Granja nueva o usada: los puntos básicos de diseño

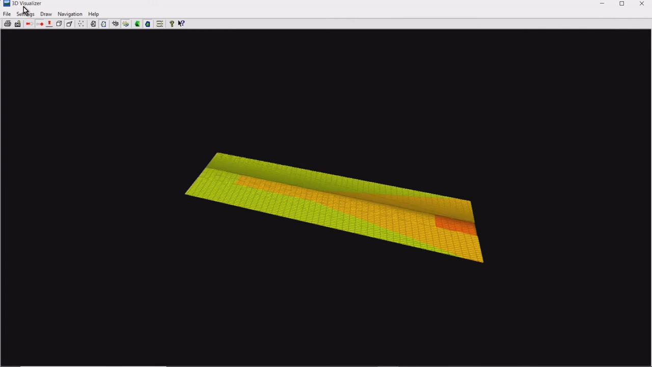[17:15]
aquí vamos a mirar las pendientes que nosotros manejamos, le vamos a dar un poquito de verticalidad para hacerlo ilustrativo,
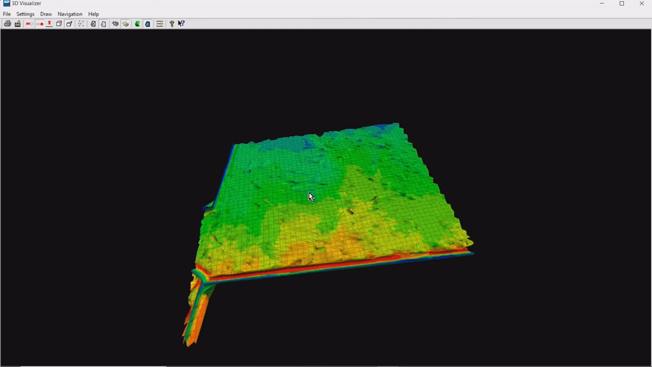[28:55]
es un terreno, de estas características, no, voy a, mencionarles, los colores, para que los haga ilustrativo,
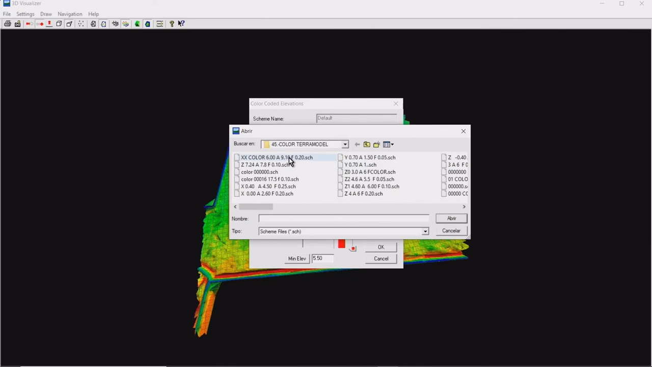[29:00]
normalmente serán curvas de nivel, pero, siento que es más representativo, en esta forma, no, esos colores son, pues se fijan, cada color, tiene una variación, una banda de 20 centímetros,